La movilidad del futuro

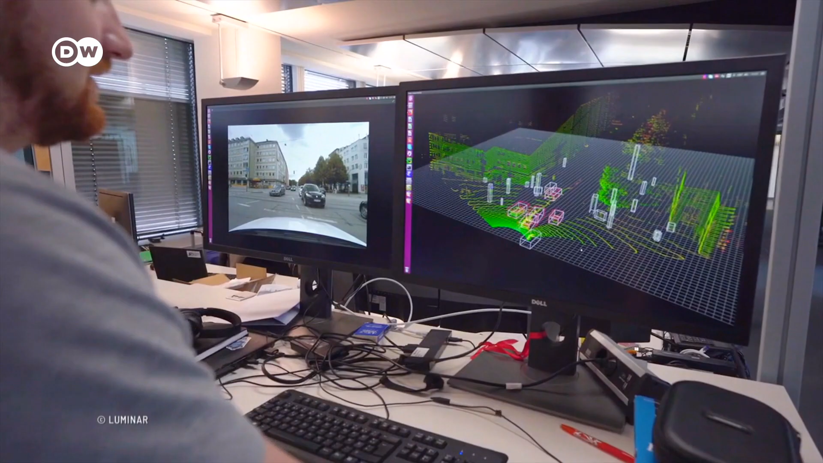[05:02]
El sector apuesta por el LIDAR,
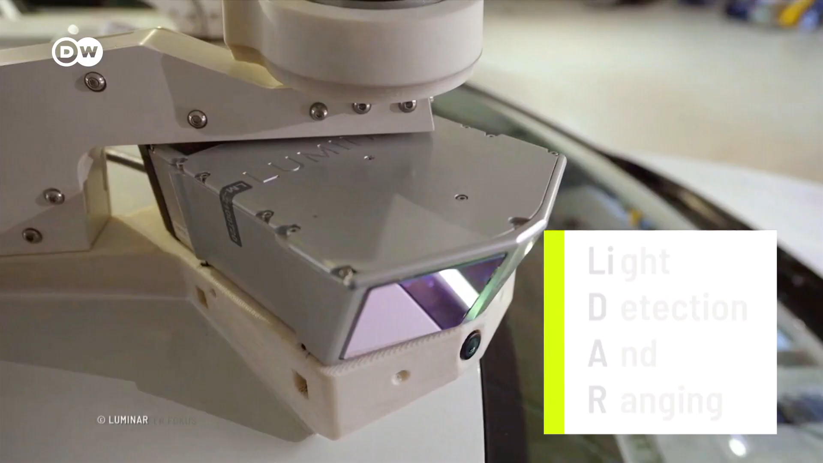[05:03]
acrónimo de Detección y Estimación de Distancia Mediante Luz.
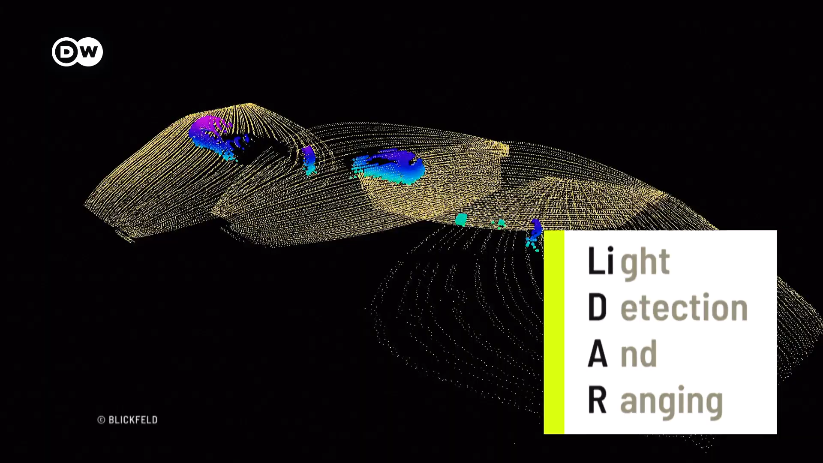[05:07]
Con esta tecnología, los sensores de los autos emiten millones de impulsos láser por segundo.
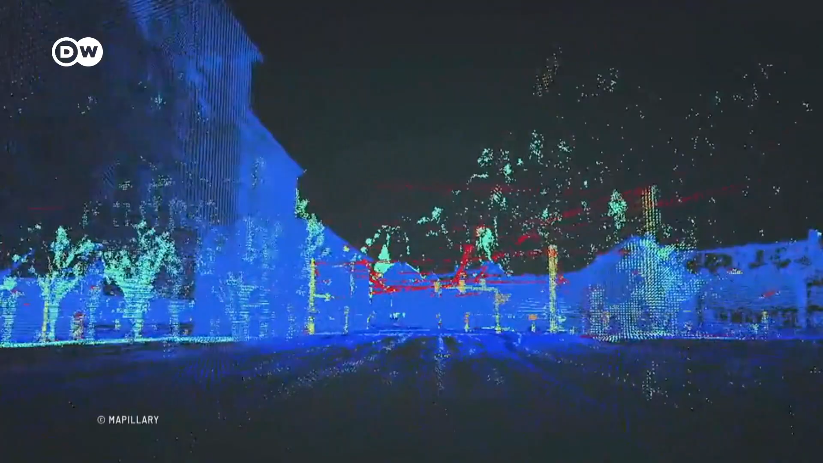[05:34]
Con estos datos y la cámara, la IA calcula una imagen 3D del entorno.
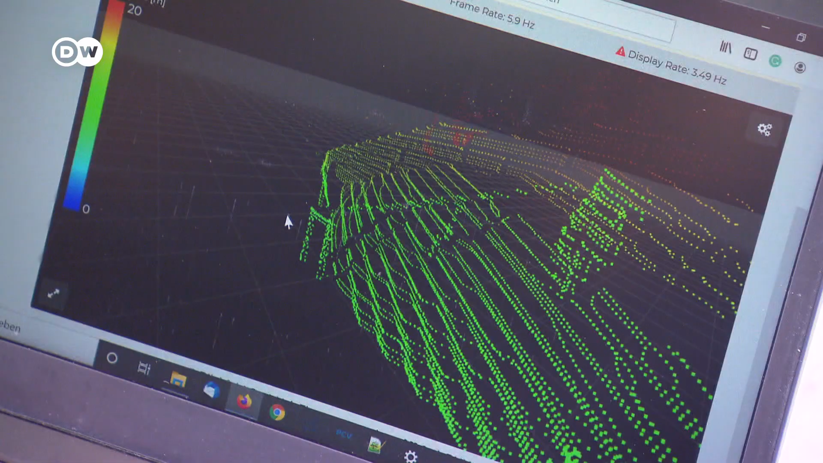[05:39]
El experto en robótica y fabricante de sistemas LIDAR, Florian Petit, opina diferente.